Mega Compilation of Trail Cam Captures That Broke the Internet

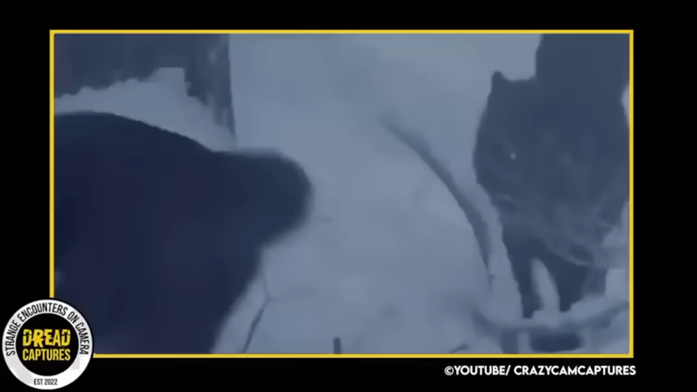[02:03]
Recently, in an undisclosed area of the Canadian woods, an incredible and terrifying sight was captured by a trail camera on a dark and snowy night.
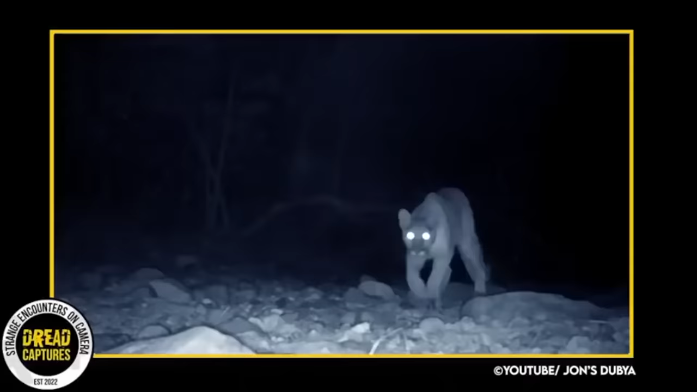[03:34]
After hearing rumors of a massive mountain lion roaming his area, a man decided he might try to lure him in.
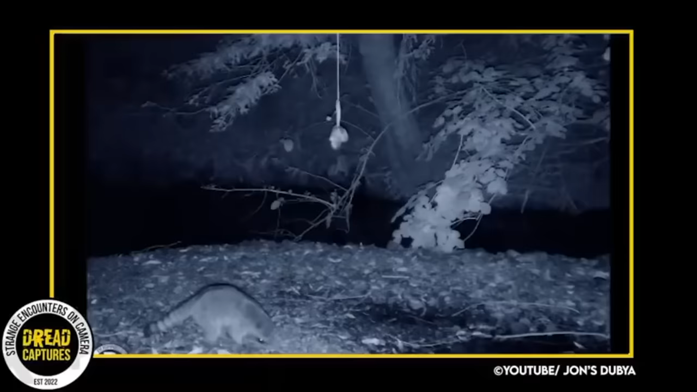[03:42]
He set up one of his trail cameras and strung up a bait bag. The bait bag consisted of old meat trimmings that he knew for sure would attract any wild animals in the area. But what showed up wasn't what he bargained for. A person came into view.
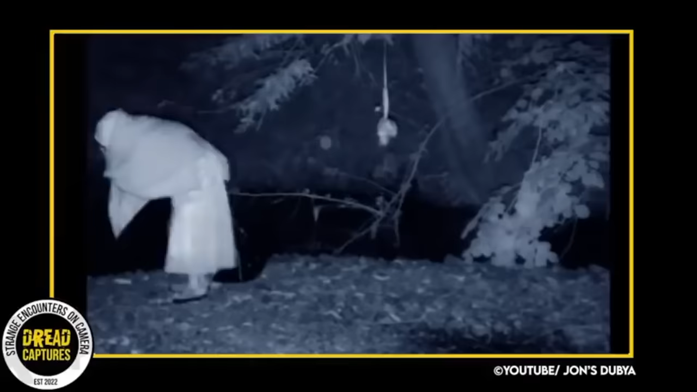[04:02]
The owner of the video mentioned that the creepiest part of all of this is that his home is located in a very remote location. From the looks of it, this person looks homeless, but that's all I can really tell from the video. Of course, it could be a hoax. Anyhow, let me know what you guys think about this one.
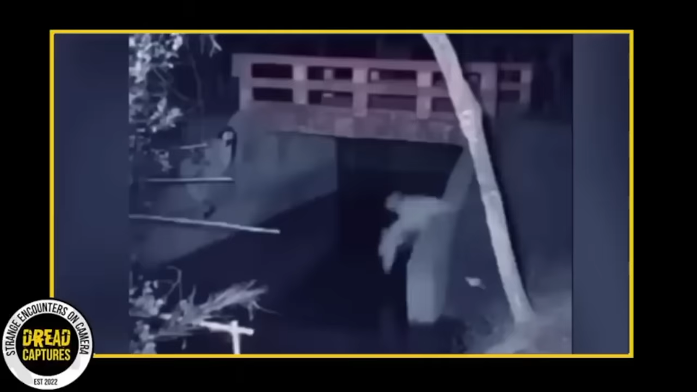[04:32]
This clip here is rather eerie. Owners of an abandoned property set up a trail camera with views directly on this small bridge, the only way in or out. They set up the camera after a rather traumatic situation had occurred between some kids a few weeks before. But this week, what the trail camera captures is equally disturbing. some type of creature has jumped slash fallen off this ledge and into the water. What the heck is that thing?
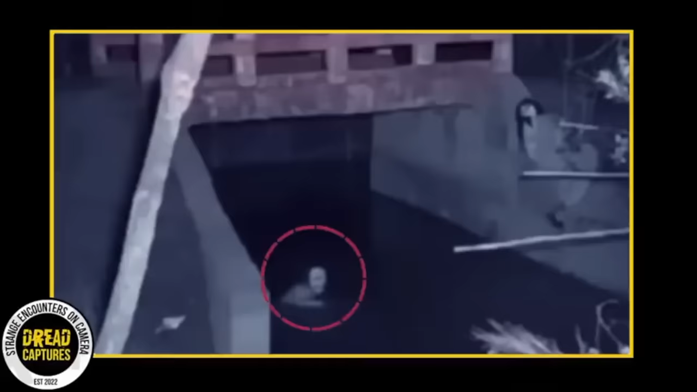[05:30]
But with that being said, I can't even make out what the normal animal should be. Let me know if you guys can figure this one out.
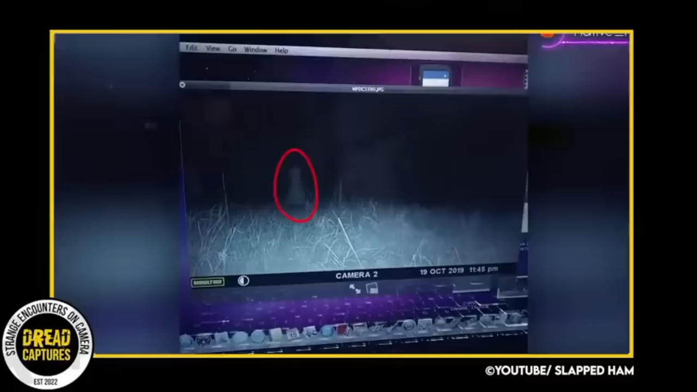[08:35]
The camera was located on his remote 5-acre property.
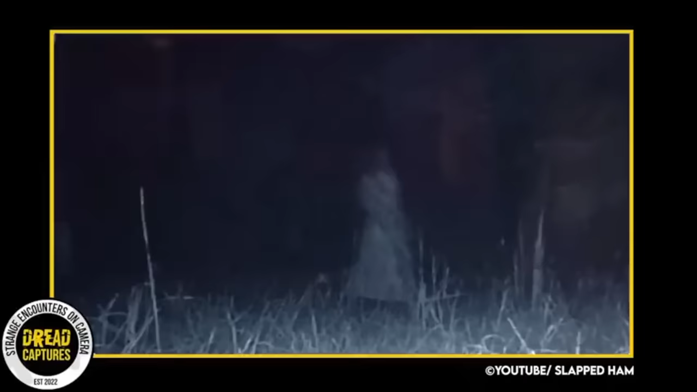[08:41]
And the photo depicted a woman in a long white dress walking through that property.
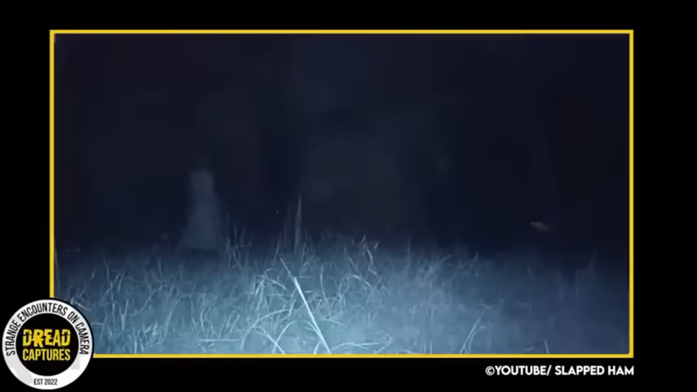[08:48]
She was dressed in period clothing with a featureless and transparent head. A creepy fact is that the previous owner's ashes had been spread on this property, leading some of the family to speculate that the apparition could be that of the previous owner. While the true nature of the image is unknown, it has left a lasting impression on this family and community, with many wondering if it is a genuine ghost caught on camera. But if it's not, who is the lady in the white dress?
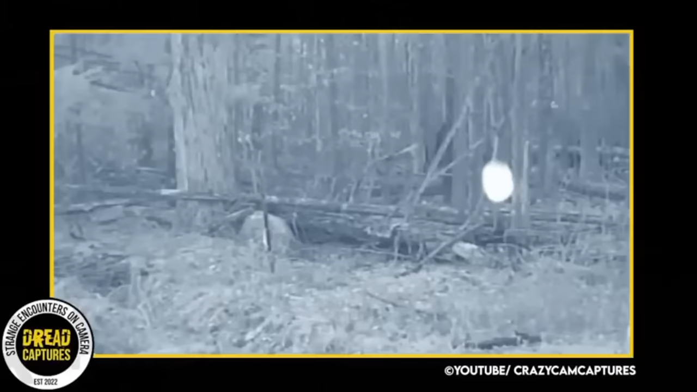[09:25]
One of the strangest phenomena regularly captured by trail cams are inexplicable floating orbs, which appear in the next few clips.
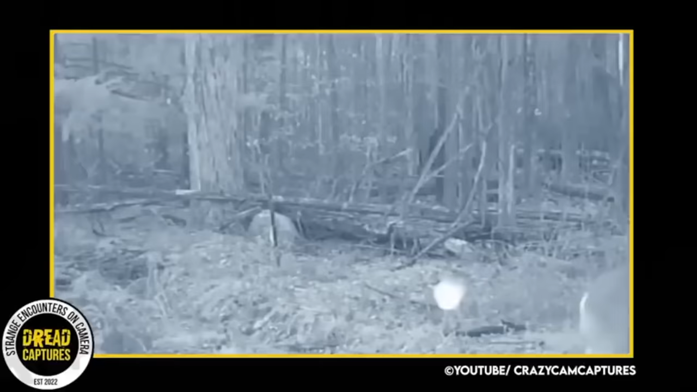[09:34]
And we are no closer to solving this mystery now than when it was first captured on trail cameras. Some believe it might be an alien apparition or a ghoulish floating light, while skeptics try to explain the orbs away as dust particles or bugs. However, when the footage is compared and analyzed, scientists are still stumped as to what could be causing these floating lights.
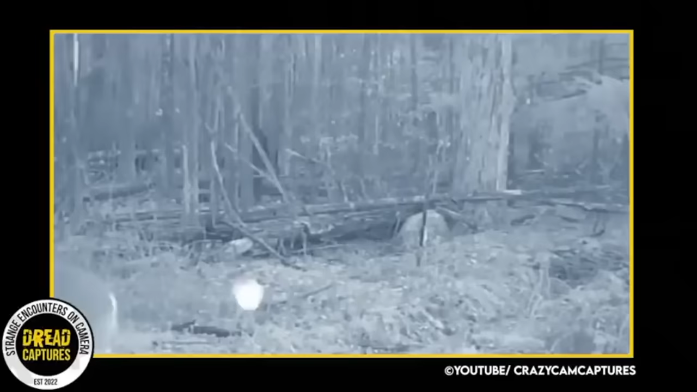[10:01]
These orbs are one of the most puzzling and strange trail cam mysteries that we have still not been able to crack. The shining orbs immediately catch your eye, and their perfect shape and strange movement make it hard to see how bugs could be responsible for these obscure lights.
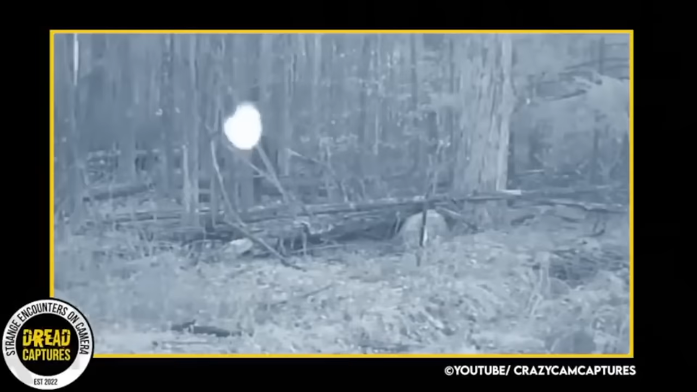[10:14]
Many wonder if there are more out there, and we just don't catch them because they're not on camera.
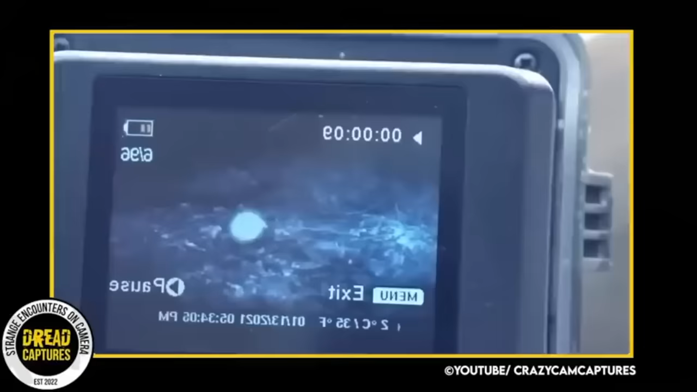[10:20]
We see the ones that are on trail cameras
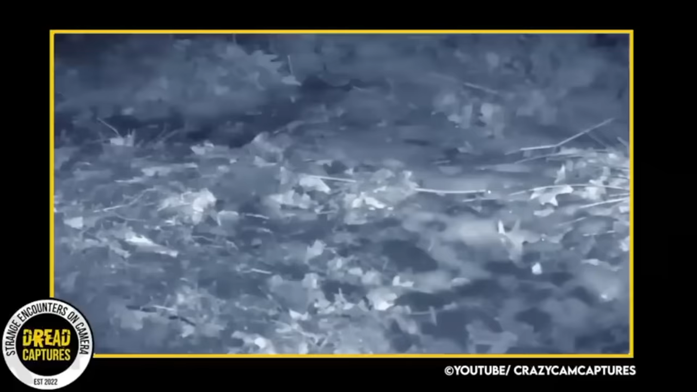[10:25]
because the animal has triggered the photo or the video.
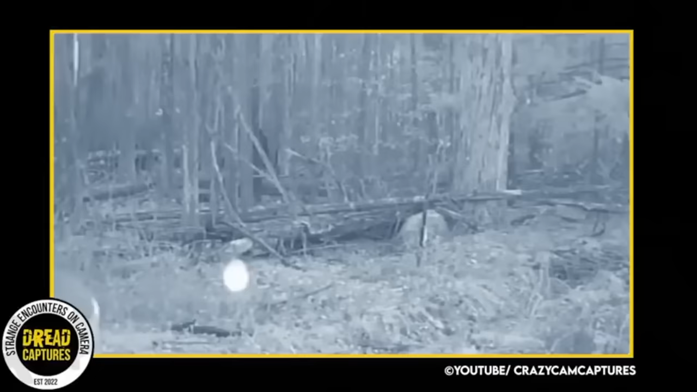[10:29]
Maybe these orbs are all around us.
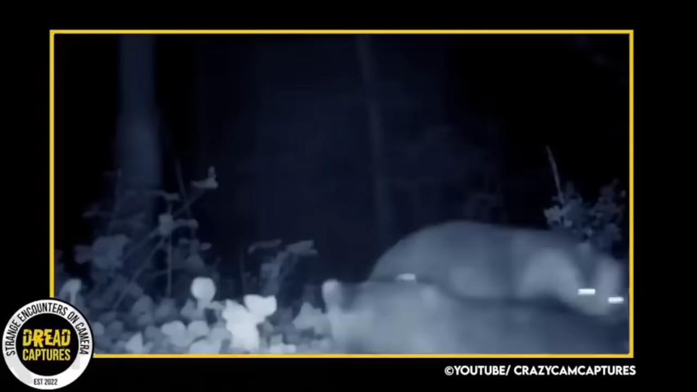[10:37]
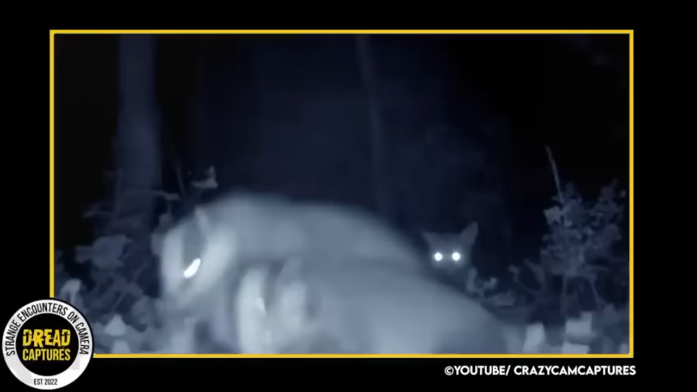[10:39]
This cool footage caught on a farmer's trail camera shows a fox enjoying his front row seat to a badger fight. The badgers appear unaware that the fox is even there. They're so caught up in their tussle. And the fox seems intent on watching the brawl and no intention of moving. This is some of the most up close and personal cam footage we have seen, and it's unique moments like this that make trail cameras so awesome. The encounter also shows how the apparent personalities of animals can be when they are caught in candid moments like these.